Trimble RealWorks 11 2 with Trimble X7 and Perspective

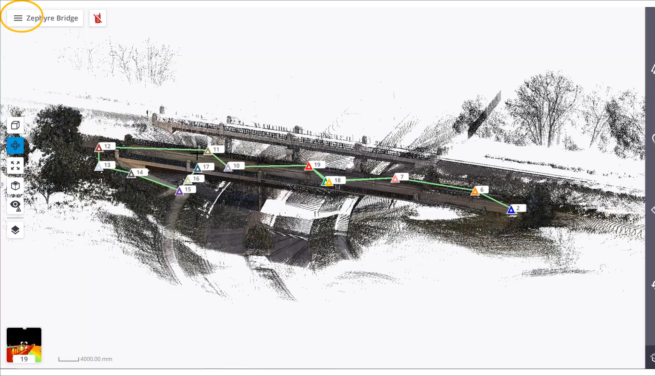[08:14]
So just to run you through the process of exporting it from perspective, this is the perspective software you see on the screen. In the upper left, you'll see the menu. We just select that and it'll bring up a few options of what you can do.
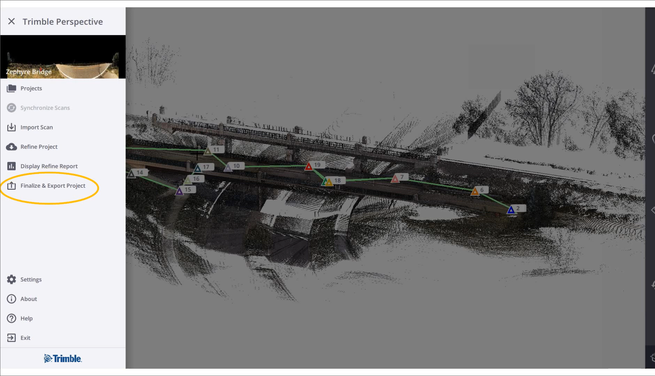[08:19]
What we're interested in is finalizing and exporting our project. So selecting that, you'll see that it brings up a dialogue asking you what you'd like to do.
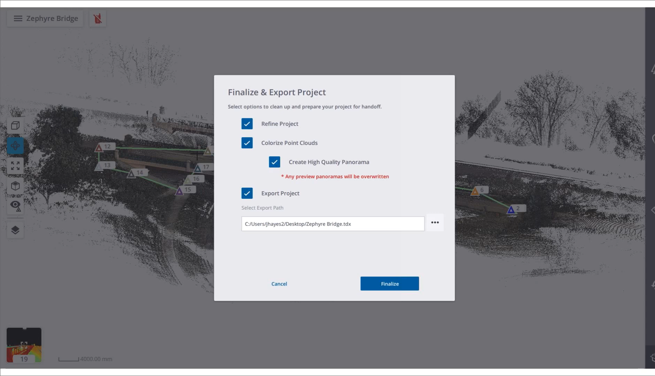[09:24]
Now, the next thing we need to do is just select where we want to send this data and what type of file format.
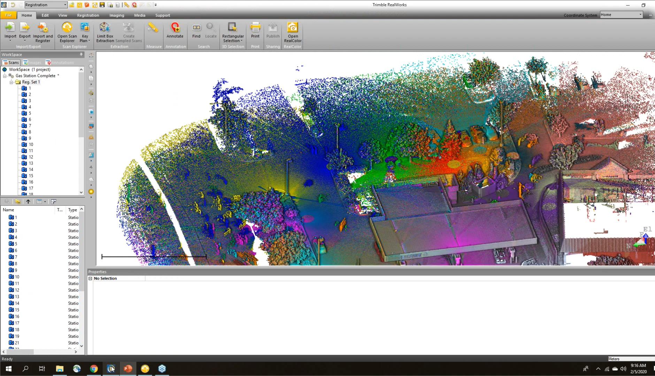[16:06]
Oops, I'm just going to switch over to Trimble RealWorks now and show you this is a bit of what the scan data will look like. So you can see here, we've brought in all of the scans.
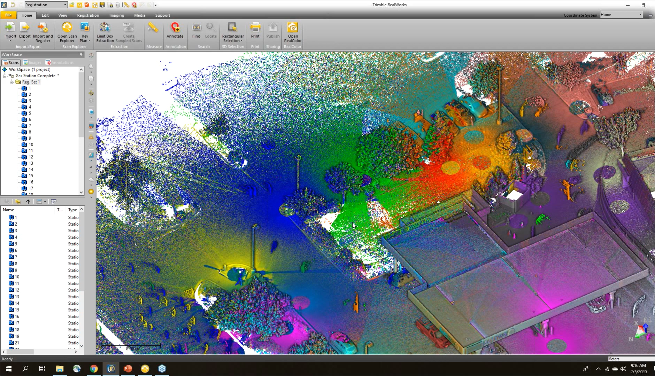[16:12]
You can see each station is a different color. In Trimble RealWorks, I'm in the registration mode up here. So I have all of my registration tools available. The first thing that I usually want to do once I bring it into RealWorks because I can see all of the points in perspective when you're in the field. We're only showing a portion of the points just for the sake of time. So here in RealWorks, I can see all of the points. I've extracted them all. So I'm going to go to the registration tab.
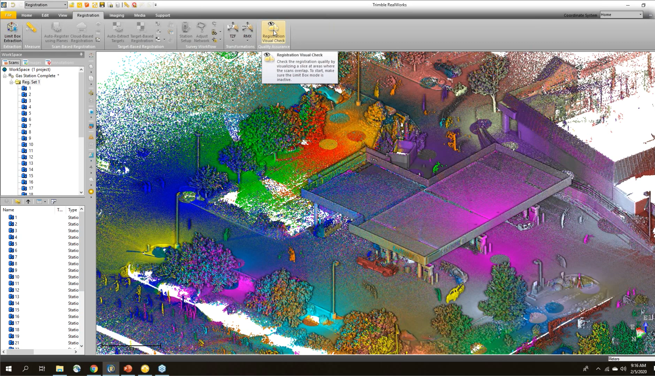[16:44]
I want to do a registration visual check. So opening this tool, I just have a quick way to go and create a slice through my point cloud.
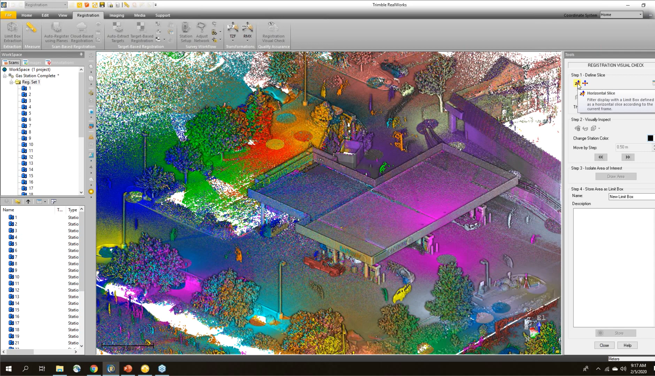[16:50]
So I'm just going to click down here along this building somewhere.
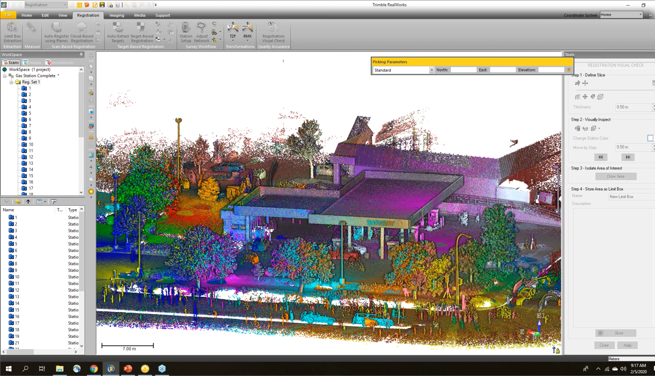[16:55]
And it's going to create this slice through here.
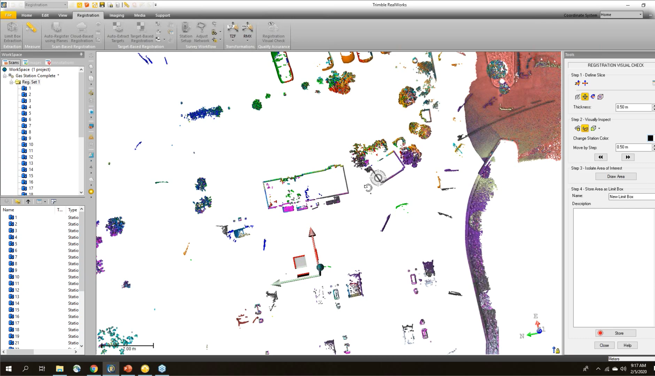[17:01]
Now I can move this slice up and down through the project to see different areas.
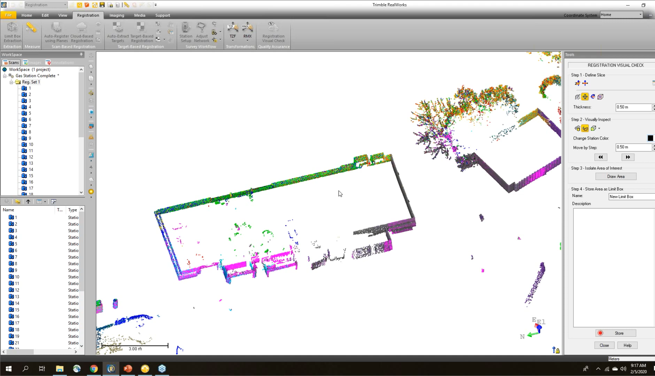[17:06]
And then I just want to come and look at the point clouds to make sure that they're aligning. This is a pretty big slice. I'm going to make this a little bit thinner.
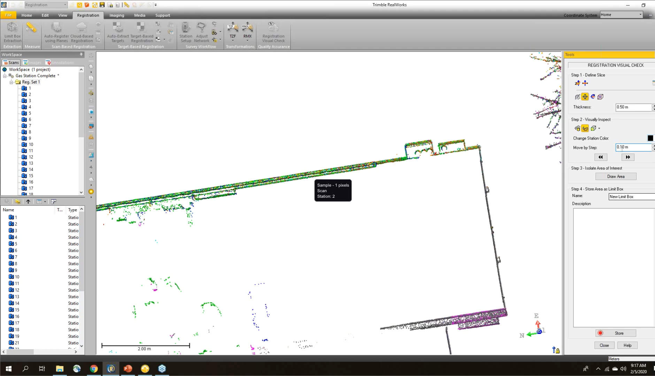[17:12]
Oops, I closed my tool.
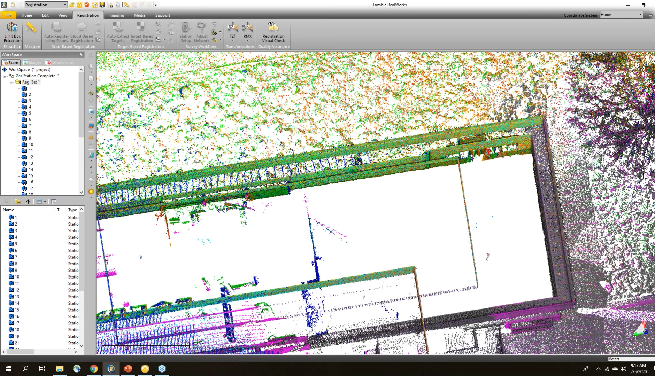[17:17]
Sorry about that. Okay.
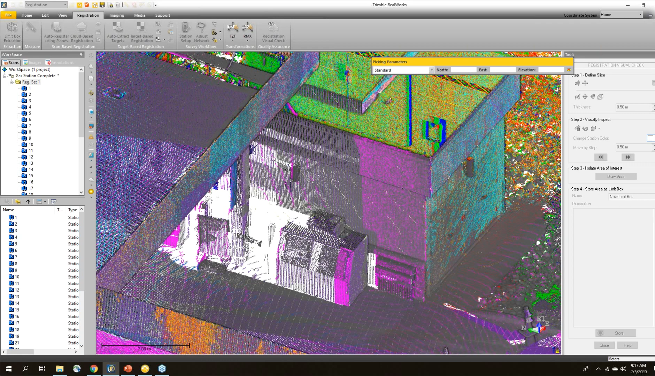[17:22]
And then I want to look at the point cloud and make sure I see a good intermingling of the points along here. So I'm checking vertical walls, surfaces.
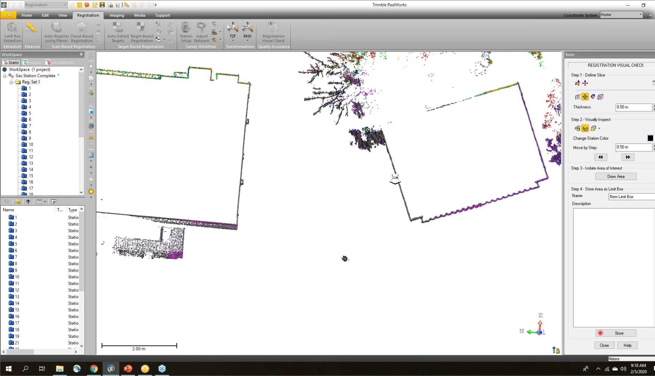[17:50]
And look around like that. Now, I also would like to go in and check different areas. So I'm just going to select a new center point.
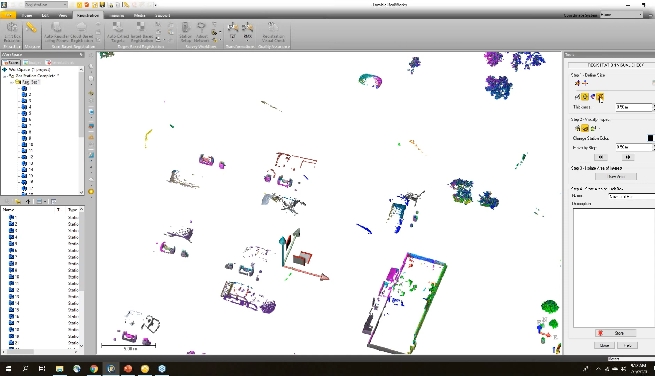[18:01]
And I'm going to check the top of this light pole. Oh, I missed the top of the light pole.
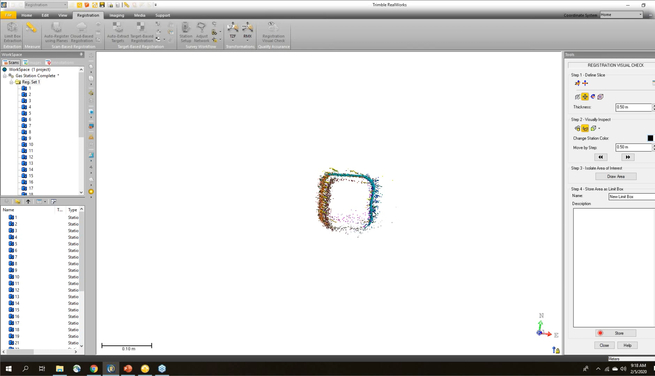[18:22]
So on here you'll notice that it's off a little bit. And this is what I typically wouldn't want to see. I see a nice line here, but then I see a couple of other lines.
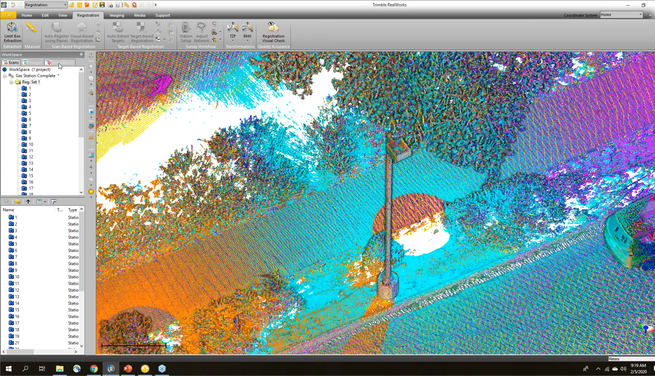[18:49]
I'm just going to select all of those and turn them on. And I can see that there's an annotation right here on top of the light pole. And if I hover over it, I can see that it says light pole moving in wind. So this was a note I left to myself so that when I was checking the registration later on, I would know why this didn't look good. In fact, it was very windy on the day that I did the scan and everything was moving quite a bit. This light pole, I wouldn't be surprised if it was moving two or three inches at the top,
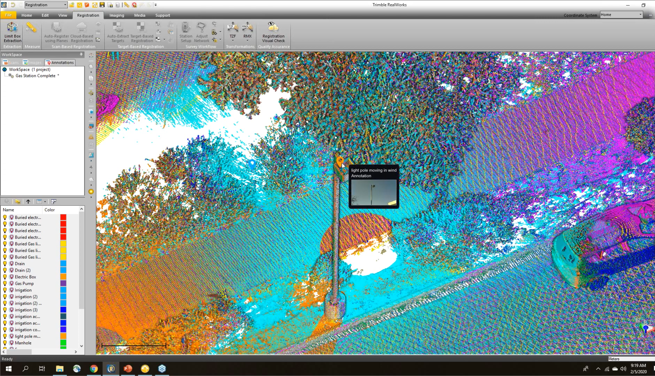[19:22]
shaking in the wind. So I knew that I would see that when I was checking the registration and then I would be worried. And I wanted to leave that note to me or whoever was in the office to let them know what was going on right there. Now, I also like to check the ground when I do these registration checks. There's a nice tool in RealWorks called the magnifier. You just move your mouse cursor over a specific area and tap the in key and you can zoom in.
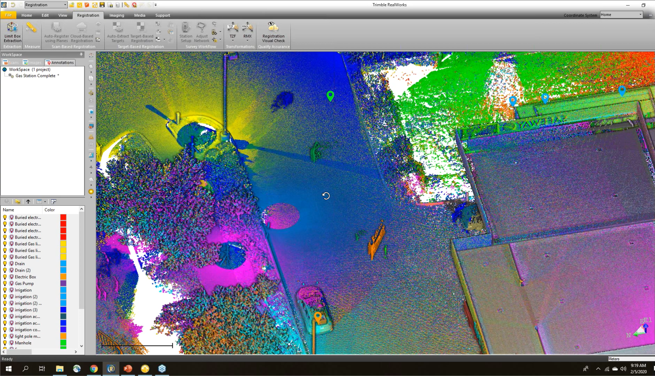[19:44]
So I always like to give a good check on the ground to make sure that
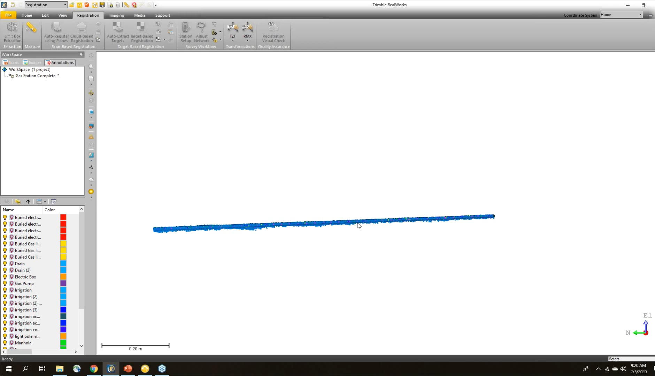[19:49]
looks good and that there's no elevation problems with my scans coming together.
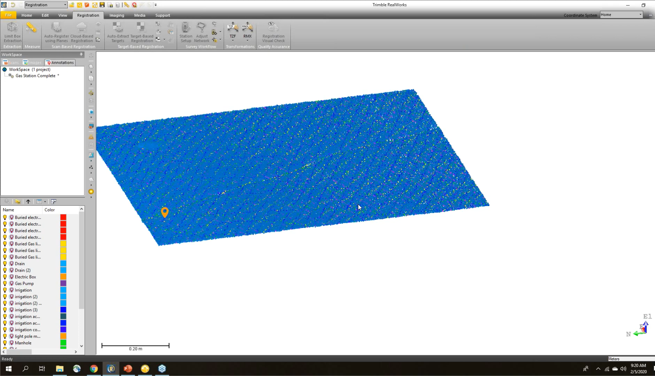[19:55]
Now, this one, there's a lot of snow that was melting. I did the scan over three days, so I have to be a little strategic where I look.
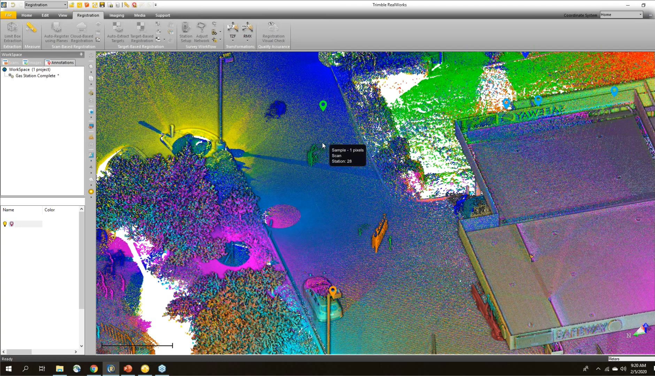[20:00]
If I was to check over here, you can see there's still piles of snow melting in different states. Now, let me show you a little bit more of the annotations.
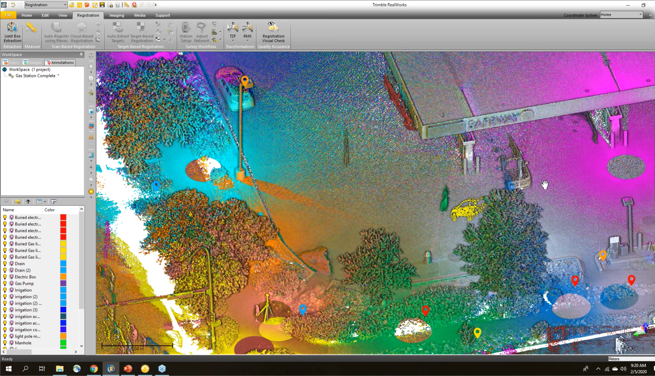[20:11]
So they're not just useful for leaving yourself notes, but they're also useful for going in and
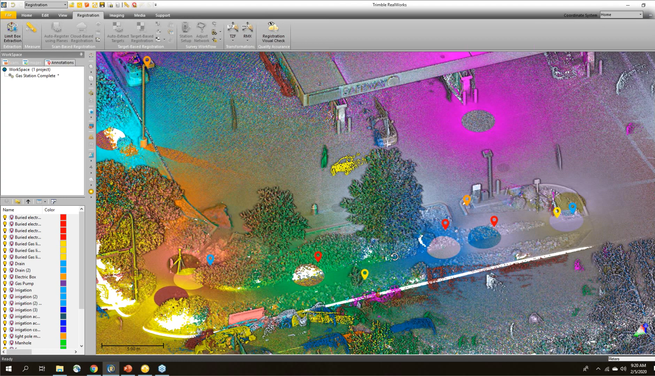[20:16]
letting yourself know where things are important for modeling or creating line work. So here we've got a row of annotations that we created. If I hover over this one, I can see that this is a buried electric line marking.
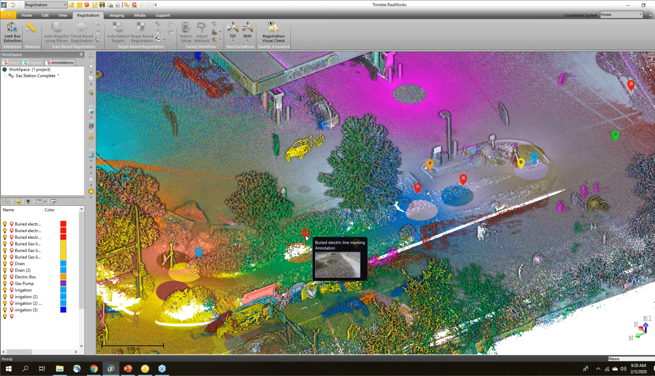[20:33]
So if I select that and just open up the properties, I can go and look at that a little bit more in detail. And I can, in fact, see that there were flags and painting with the buried electric line out there.